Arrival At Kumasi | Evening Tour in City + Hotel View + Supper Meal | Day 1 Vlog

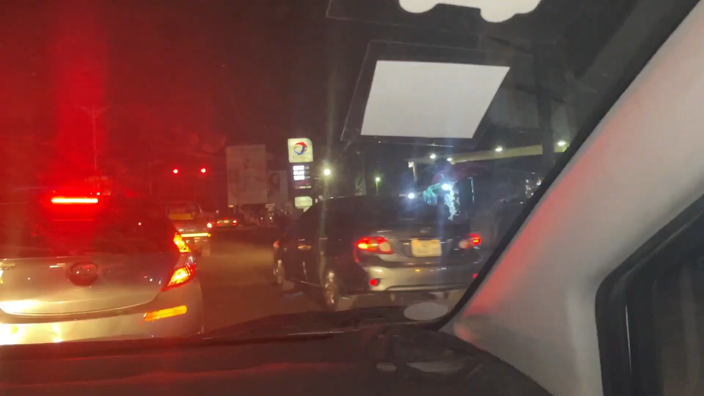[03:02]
but let's go through the city and see how the city looks like in the evening. So we are taking a stroll, we are in a car going around the city of Kumasi.
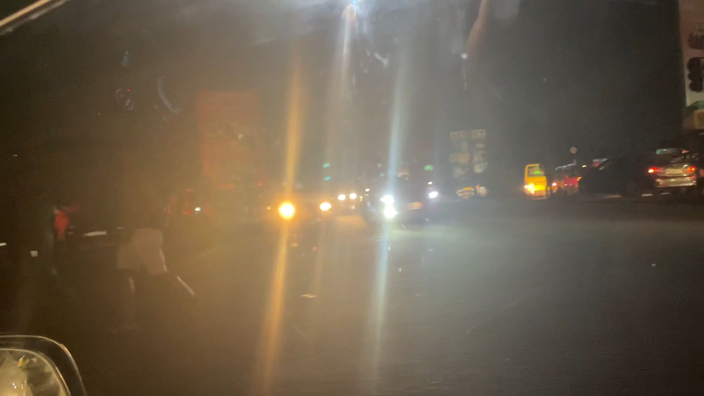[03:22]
So if you know these places that the car is driving through,
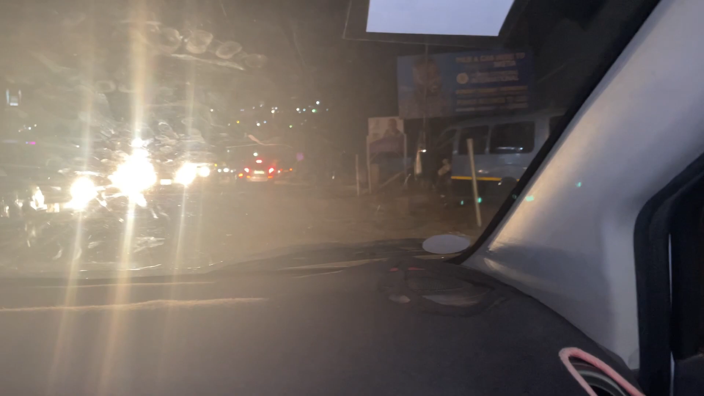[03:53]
you will be notified. Kumasi, Garden City.
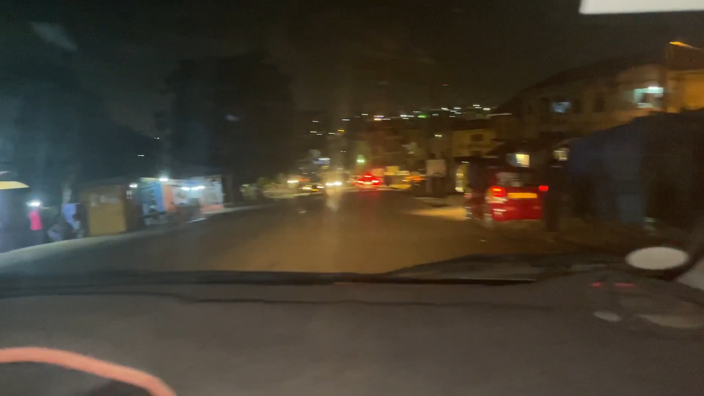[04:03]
This is the Garden City. The Garden City, Kumasi. Wow.